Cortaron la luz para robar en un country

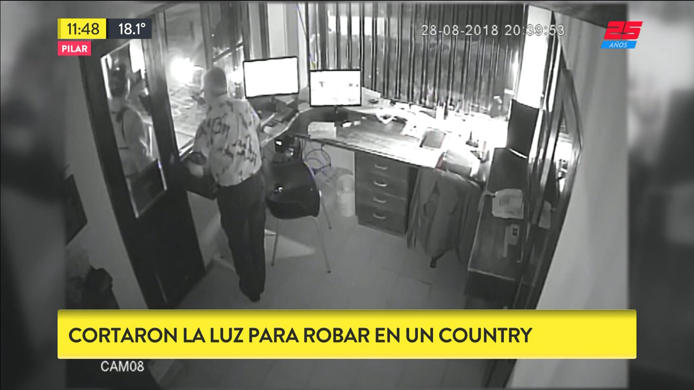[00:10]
Atentos, se viene. Mirá Silvia. Ahí llegaron. Listo. Ahí está. Ya ahí le demuestran que van a asaltarlos. Nosotros mismos las cámaras están funcionando. Las computadoras también.
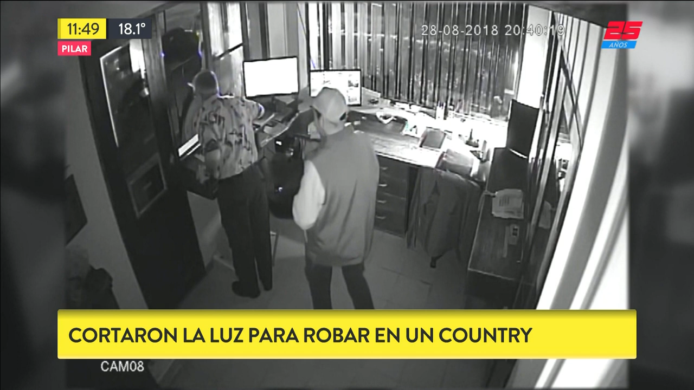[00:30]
Tenemos tres imágenes, tres videos. Hasta ahí viene todo bien. Listo. Se fundó el arma.
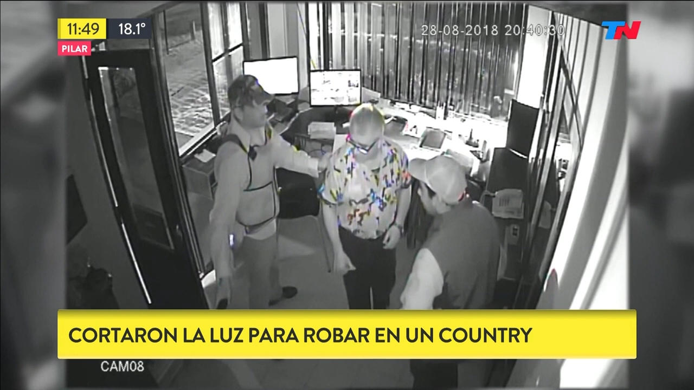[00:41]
Tiene un chaleco que no sabemos si es antibala o como para simular que es un operario. Pero quien está en la seguridad...
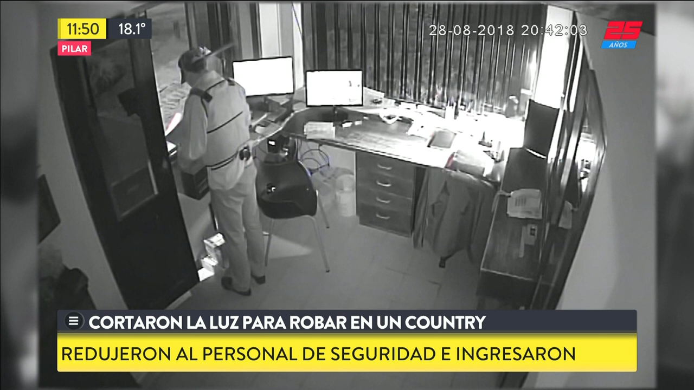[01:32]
Pero qué tranqui. No, no, muy... Vos sabés que cuando se puso el arma atrás, lo hizo con una ductilidad. Claro. Que lo había hecho antes, vos decís. Claro. Y hay una tercera cámara de seguridad. A ver si la tenemos y ya vamos a ir en vivo, Silvia Conn. Qué tranqui, sí, está José Fulugoño en el lugar, ya vamos a tomar contacto con él. Sí, sí, sí, ahí está. Gracias, señor director.
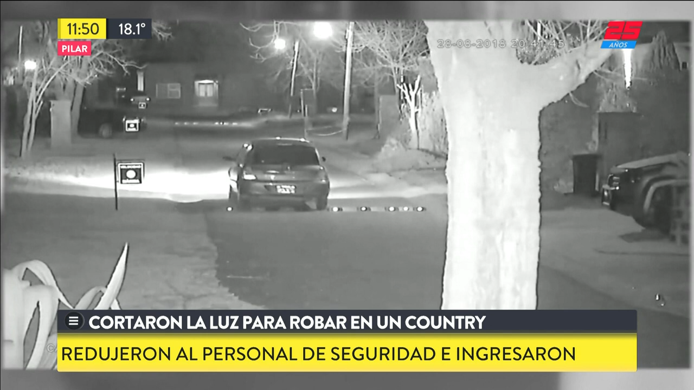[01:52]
En parte del barrio ya habían cortado la luz. Listo. Y podían asaltar a sus anchas. Claro. ¿Estamos en vivo, Silvia?